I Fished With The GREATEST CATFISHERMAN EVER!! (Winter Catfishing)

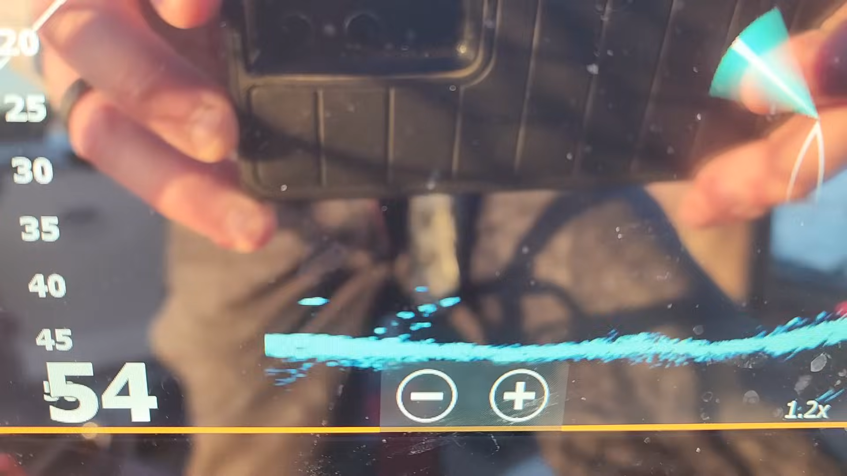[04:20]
Ooh, there's a nice one right under us.
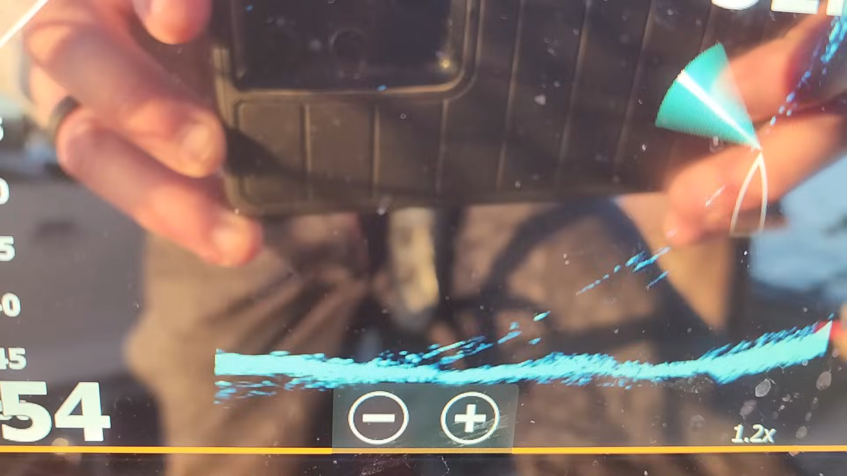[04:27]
A couple of them, two of them. Those big fish.
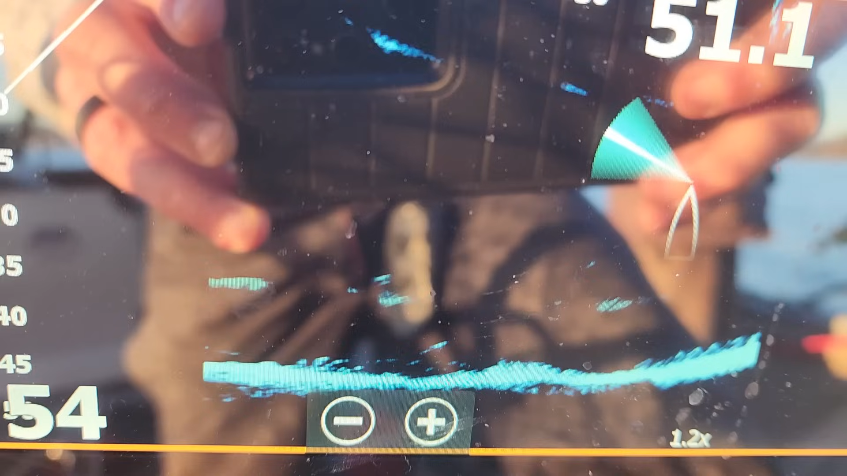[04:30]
Give them about 3 or 4 minutes. They really want them in. I hope so.